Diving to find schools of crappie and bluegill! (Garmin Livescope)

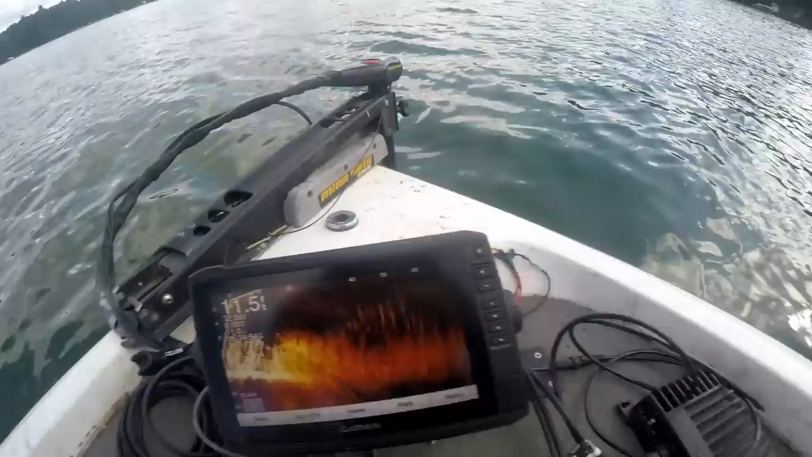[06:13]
So that is a school right there, all on top of the, whoops, all on top of the weed edge. They're right there.
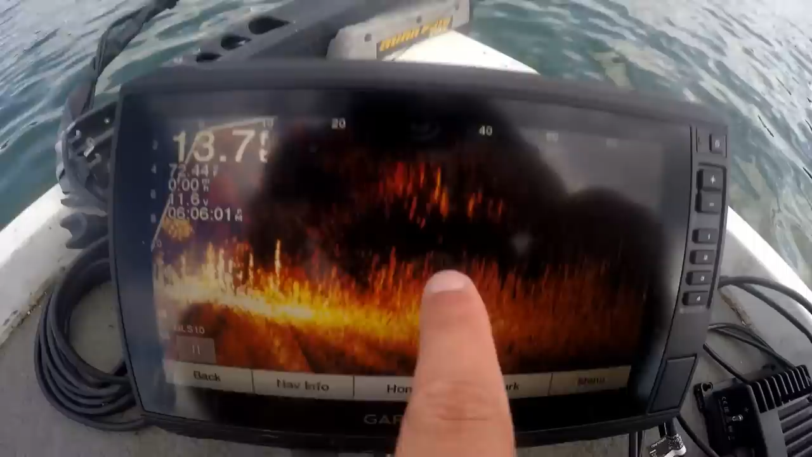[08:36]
So there's the school right there, just on top of the weed edge. They're just stacked up on top of the weeds.